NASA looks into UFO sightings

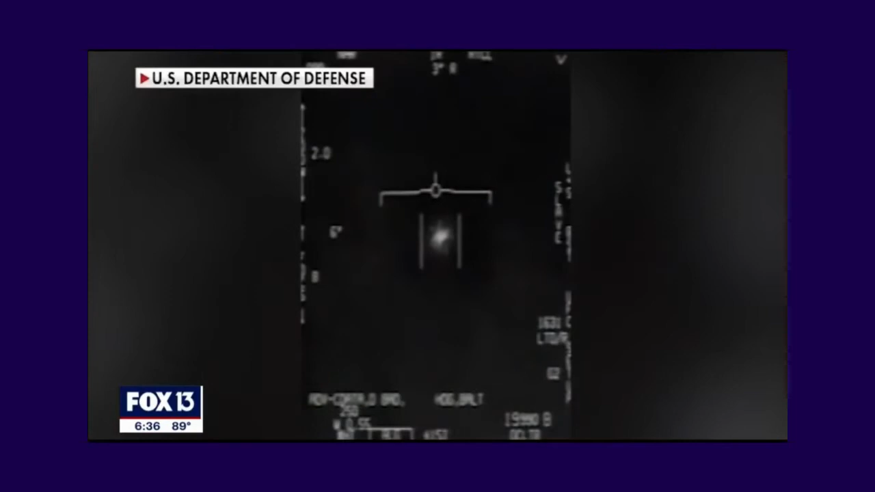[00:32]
I have talked to those Navy pilots. They said it was no optical illusion or radio frequency blip.
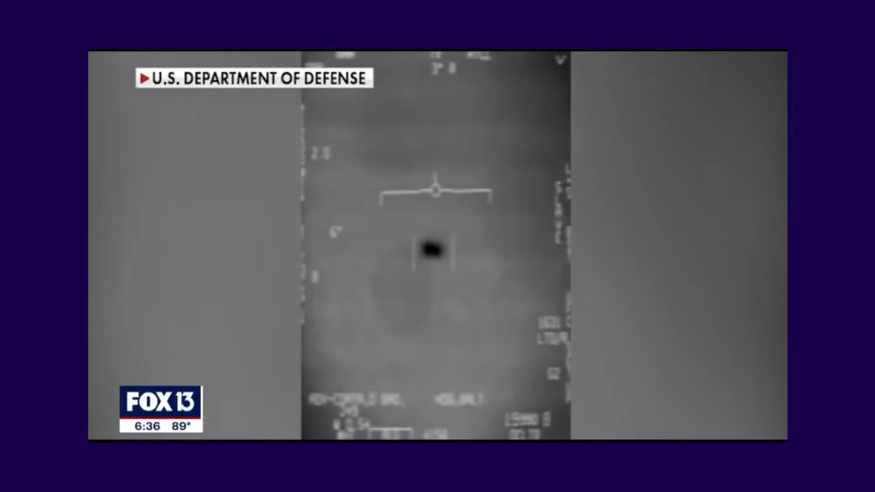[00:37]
They followed it and then suddenly it would move in a direction faster than anything that they had ever seen.